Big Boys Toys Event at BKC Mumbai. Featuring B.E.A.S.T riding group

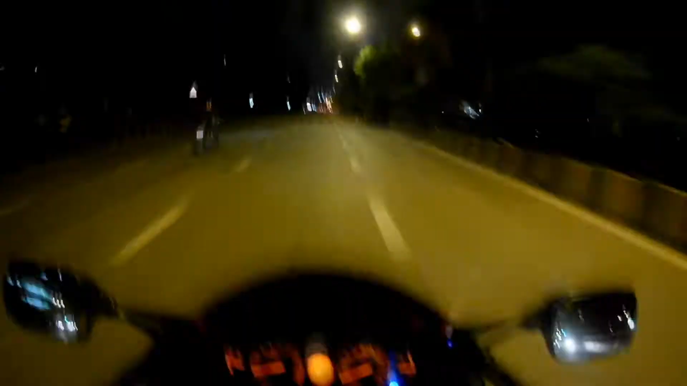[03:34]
Patience. Guys, I have reached Bandra BKC. And the event is going there. You can see there. Somewhere around.